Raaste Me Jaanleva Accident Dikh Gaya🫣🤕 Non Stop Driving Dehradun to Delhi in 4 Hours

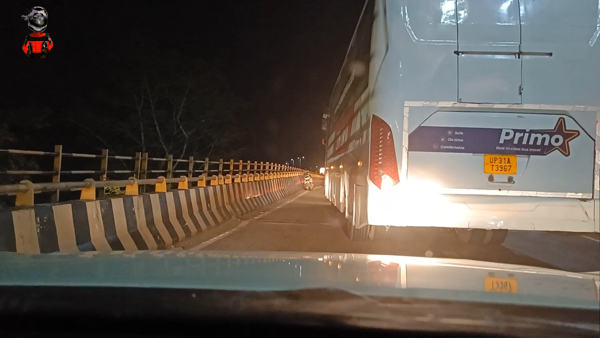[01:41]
ओ तेरी गाड़ी पलटी रही है भाई।
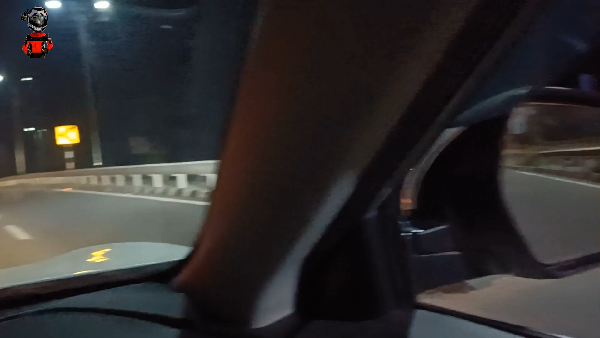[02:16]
इसलिए भाई अपने ध्यान से चलो, सावधानी से, वही है ना बात,
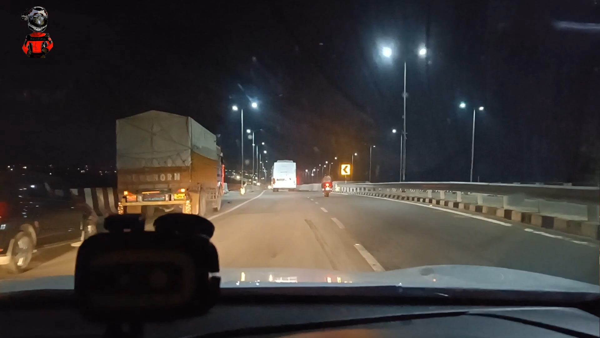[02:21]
दुर्घटना से देर भली, तो इसलिए कोई जल्दी नहीं है। अपने आराम से चलो और अपने सेफ घर पहुंचो। ये देखो, आपको देखो कितना प्यारा नज़ारा दिख रहा है सामने, देखो कैसे लाइटें नजर आ रही है।